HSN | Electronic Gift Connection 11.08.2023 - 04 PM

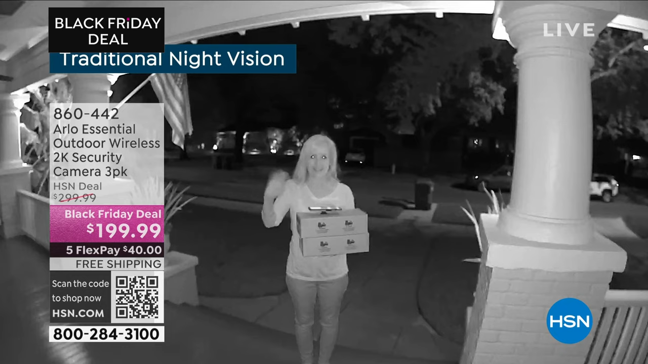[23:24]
This has color night vision because of the spotlight. Oh, yeah. Same exact, that was two seconds later. So the spotlight turns black and white into color. Why is that important? Well, you can get a better description of the bad guy. So maybe it's a purple hat or a red jacket or a tattoo or a blue car or a white car, or you see somebody getting into your car.
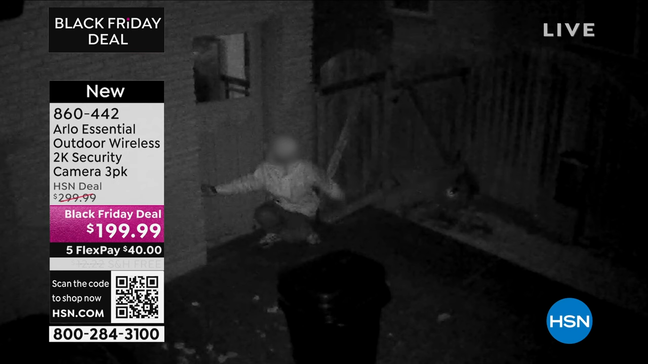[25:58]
This one has color night vision. It really is a game changer.
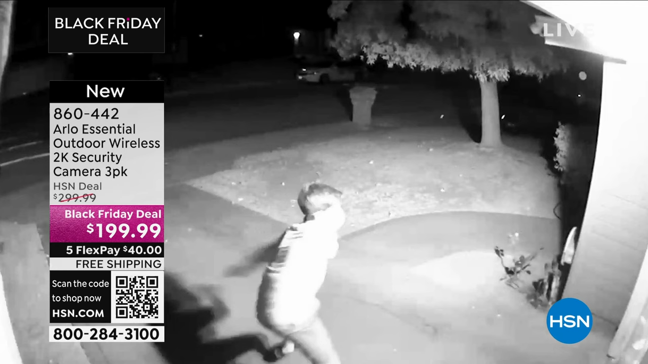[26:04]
So, you know, you can kind of see in the black and white. It's hard to see, but five. Now watch this. It starts in black and white.
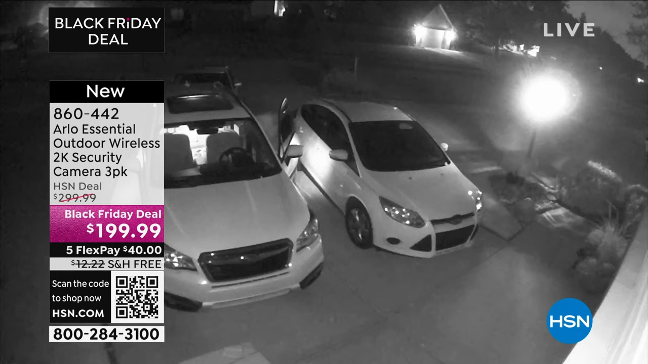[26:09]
Okay. Color. That's color night vision. 2 AM, 3 AM, 4 AM.
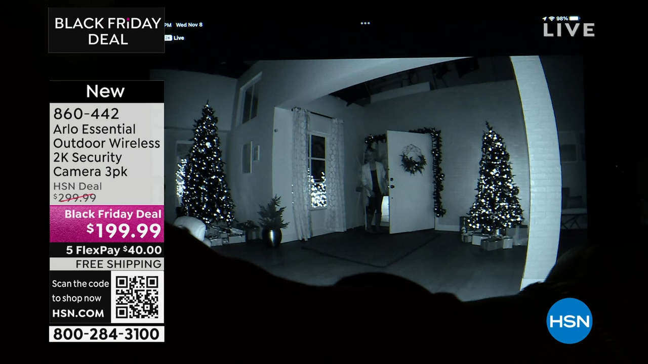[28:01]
So I'm actually triggering this. So it stays in black and white until it detects motion. Okay. Now, and then watch this, what it does. It will go into full blown color. There it is.